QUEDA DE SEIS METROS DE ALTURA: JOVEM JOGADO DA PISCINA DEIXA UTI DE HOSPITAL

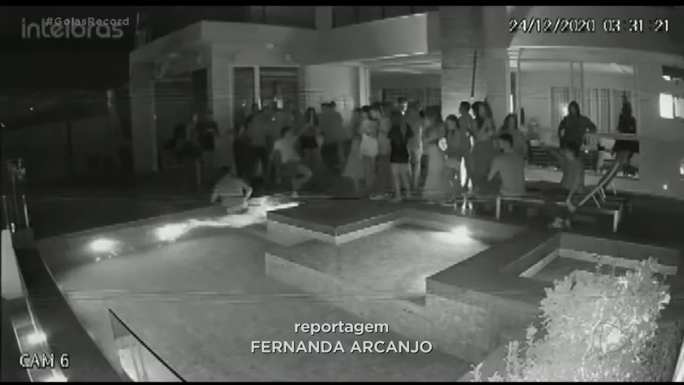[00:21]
Imagens do circuito de segurança da casa, que fica num condomínio fechado em Caldas Novas, mostram a confusão começando e alguns jovens caindo na piscina.